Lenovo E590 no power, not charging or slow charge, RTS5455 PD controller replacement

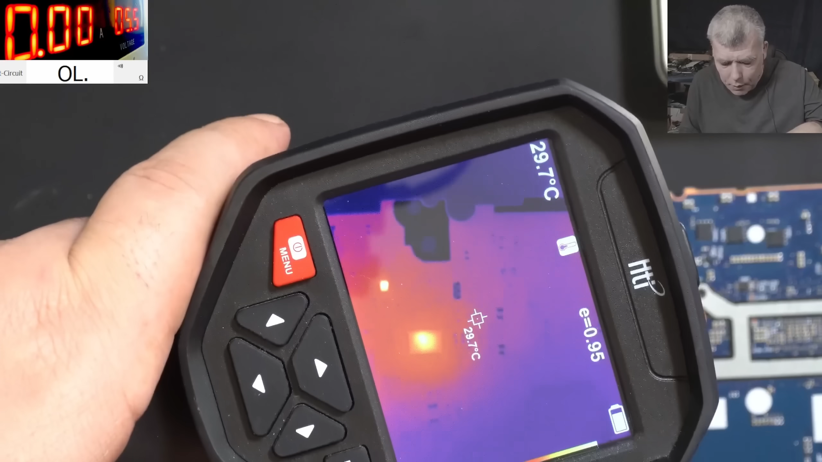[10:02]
On screen: spot 29.7°C
pd controller which is here is getting hot is getting hot also something else is getting hot but probably that's normal so we have to replace this chip uh probably in order to have